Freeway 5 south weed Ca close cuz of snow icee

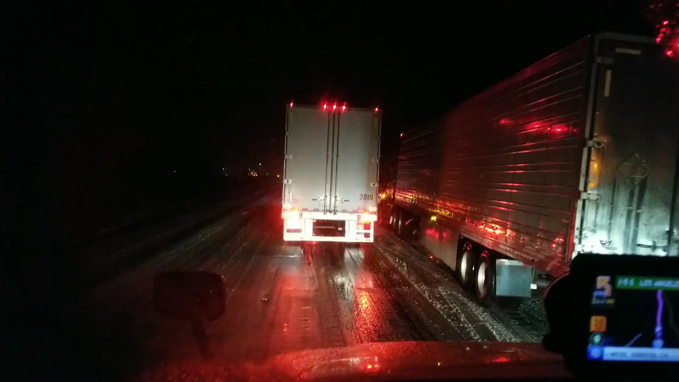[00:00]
Halo teman-teman, selamat siang di Indonesia, selamat malam di Amerika ini ya. Sekarang saya berada di Freeway 5 di Witt. Dan nampaknya ini jalan sudah IC, jadi track-track harus menggunakan rantai. Dan untuk sementara saya akan mencari tempat yang aman untuk pasang rantai ya. Jadi untuk saat ini, Anda lihat jalannya sudah IC.